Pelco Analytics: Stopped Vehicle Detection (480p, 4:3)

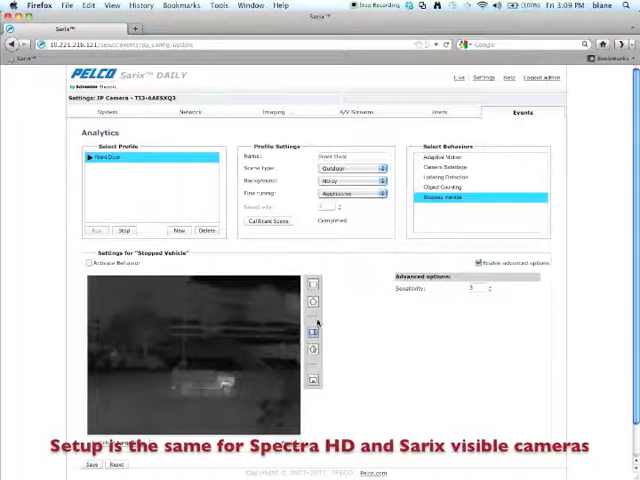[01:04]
Okay, the first thing you want to do with the algorithm is you're going to want to create a zone. So you'll either select a rectangle or a polygon.